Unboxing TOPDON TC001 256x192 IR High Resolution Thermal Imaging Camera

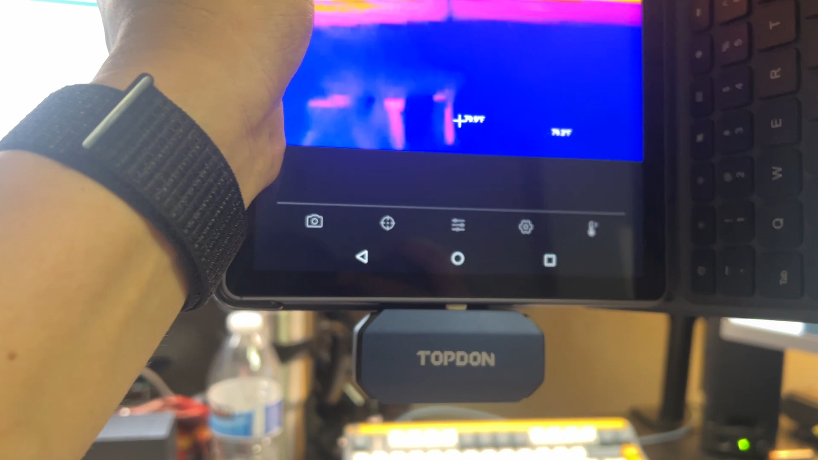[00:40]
it depending on how you hold it but there it is so right now you're seeing my
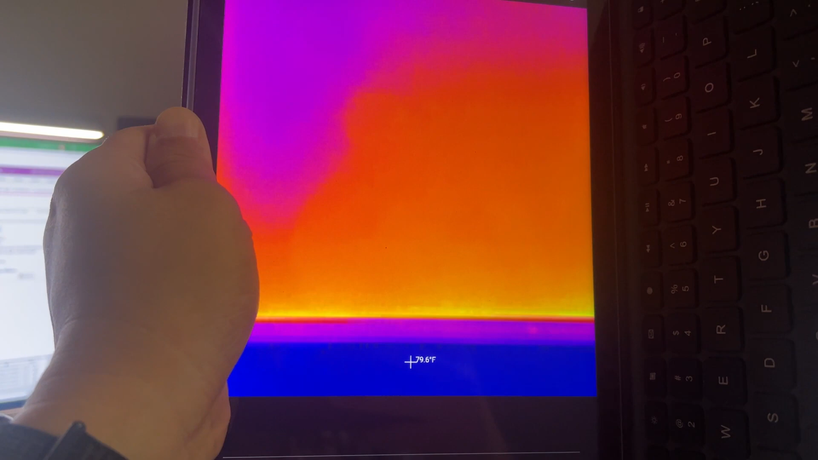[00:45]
monitors of course those are showing heat
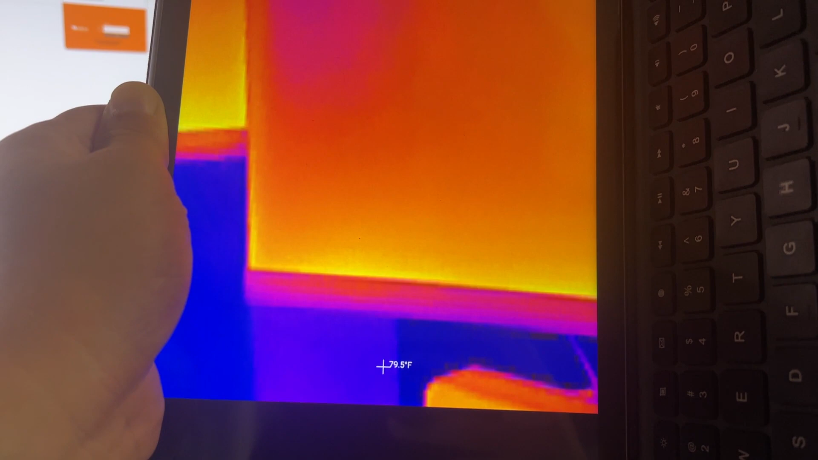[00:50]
On screen: spot 79.5°F
and then here is my docking station that too is providing
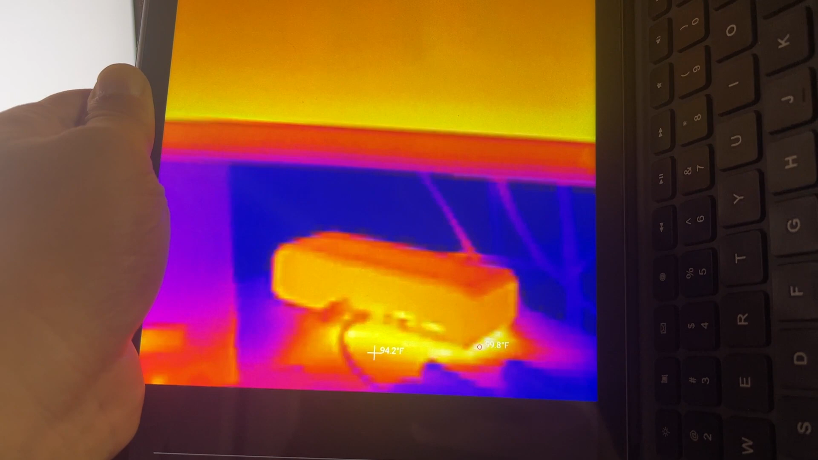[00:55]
On screen: spot 94.2°F
a lot of heat even my speakers putting out a little bit of heat.
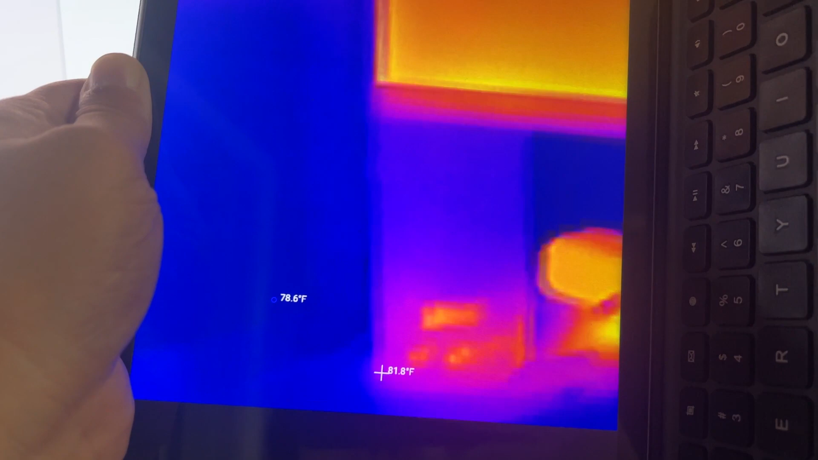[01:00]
On screen: spot 81.8°F
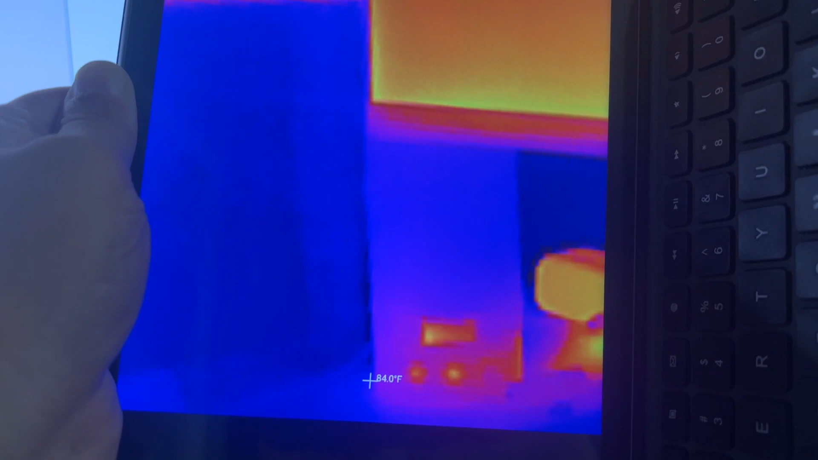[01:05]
On screen: spot 84.0°F
I love how it puts the temp the temperatures of other items around you so
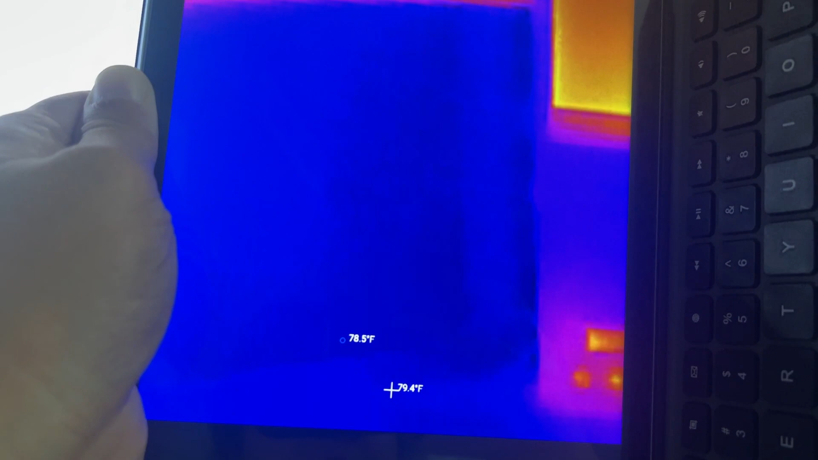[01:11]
that's my room temperature is around 78 behind there and here's my monitors again.
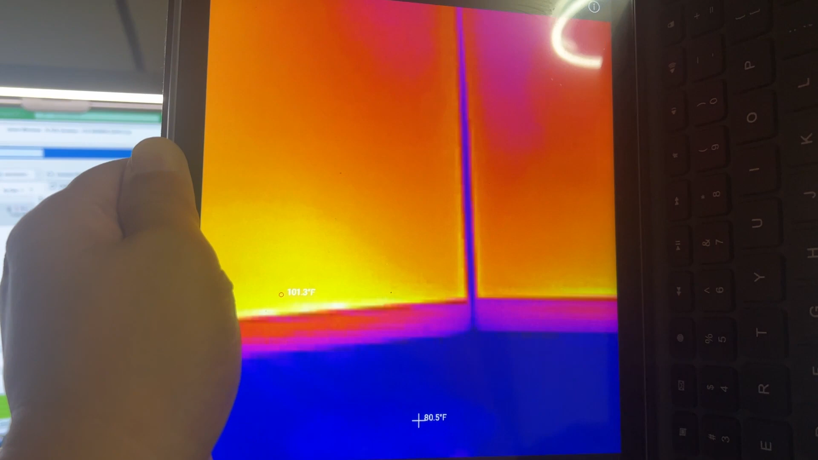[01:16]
On screen: spot 80.5°F
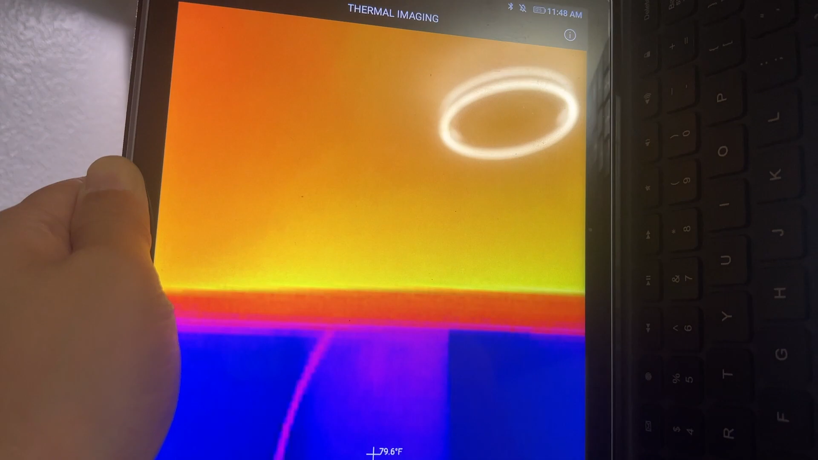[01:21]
On screen: spot 79.6°F
As you can see these are very detailed